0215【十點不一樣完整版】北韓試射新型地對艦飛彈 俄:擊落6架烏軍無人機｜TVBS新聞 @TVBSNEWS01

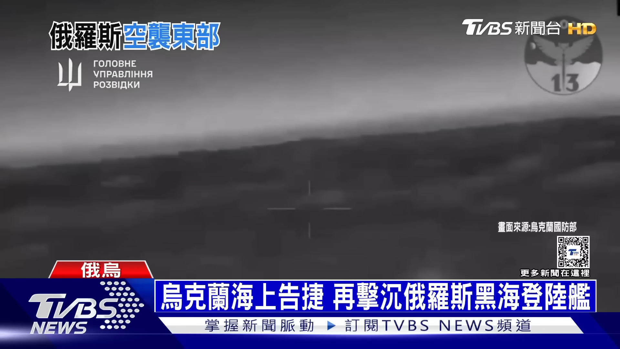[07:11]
再次又是无人停小兵力大工趁着深夜时间靠近在克里米亚外海的俄国大型登陆舰库尼科夫号这艘俄国登陆舰随后被拍到冒出滚滚浓烟乌克兰表示这艘俄国军舰最终沉入黑海或许船员恐怕已经死亡